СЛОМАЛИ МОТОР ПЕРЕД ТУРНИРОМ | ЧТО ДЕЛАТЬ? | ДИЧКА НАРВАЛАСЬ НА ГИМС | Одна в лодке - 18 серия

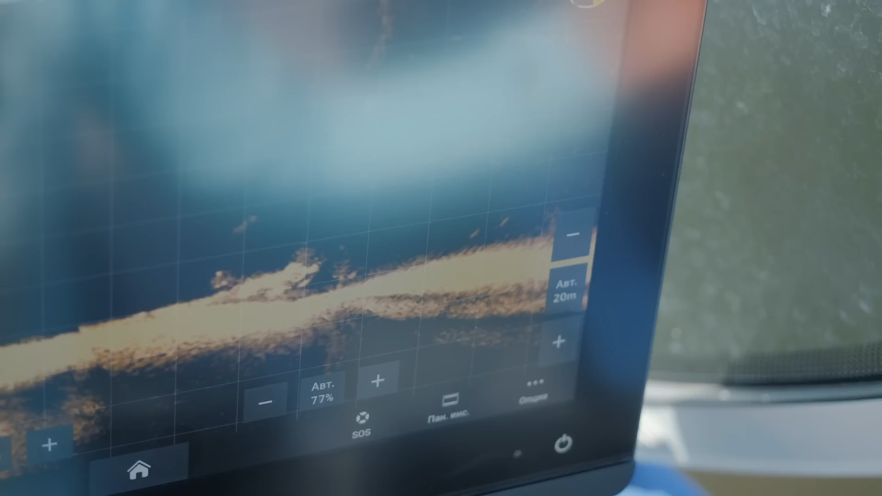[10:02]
Вот, под бревной идут все А вот так вроде смотришь, да? Как будто нет, ничего А стая вилл какая поднялась Вон, смотри, над бревном стоят Вот это все судак Ты знаешь, чем хороши вот эти твои методы, до которых ты зашла?
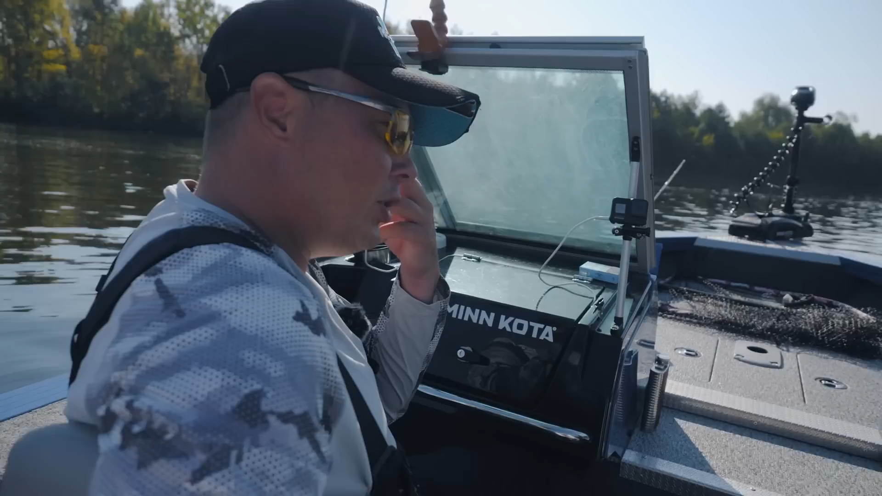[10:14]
Я видел, как рыбачат те, кто вот типа считаются специальными по паноптиксу Они домную рыбу вообще не рассматривают То есть у них вот то, что там копало У них паноптикс настроен так, они вообще эту рыбу не видят Смотри, Никит, смотри,
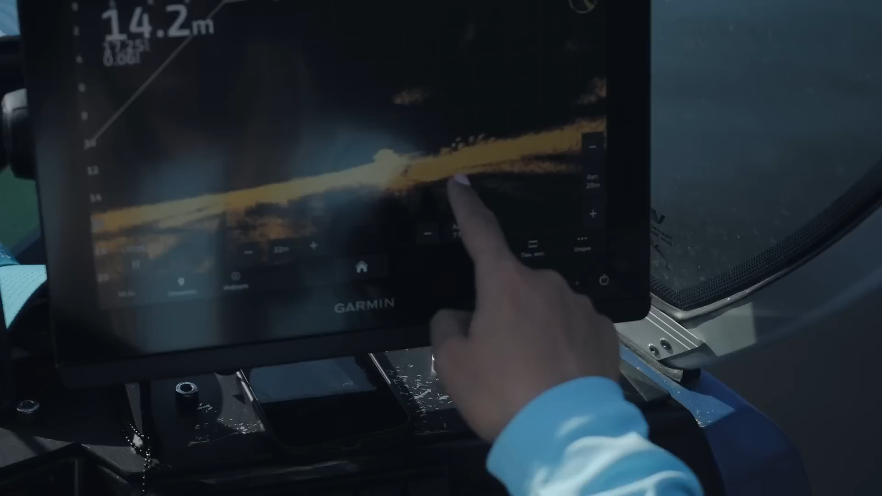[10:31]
On screen: depth 14.2 m
стая какая Это все судак Это не бель Все судак Прям невидимый мне Сразу подматывай
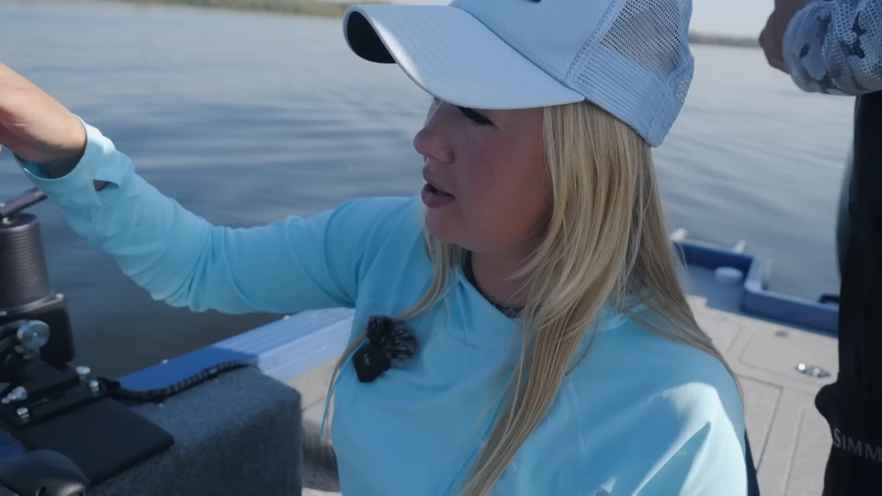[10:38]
в него И от него наверх Иначе он на это Не реагирует И причем опускай на опущенной дужке, чтобы без маятника было Смотри,
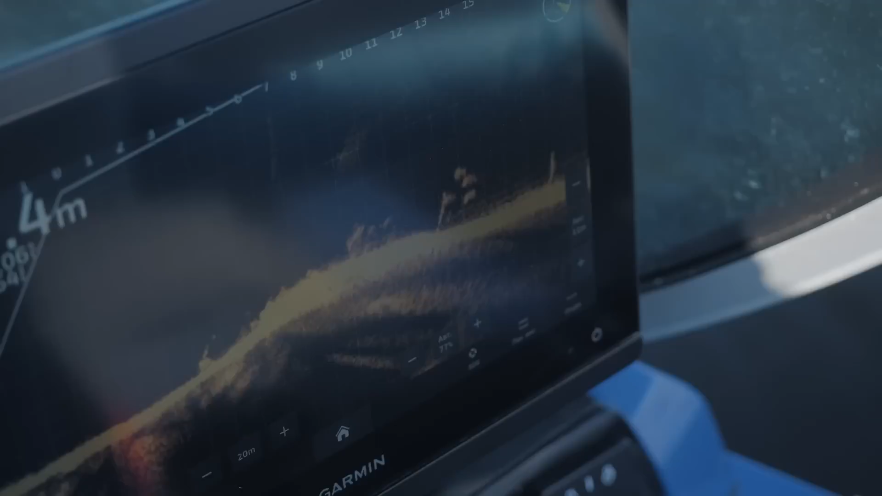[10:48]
какие кони Стоят Просто Это все судачок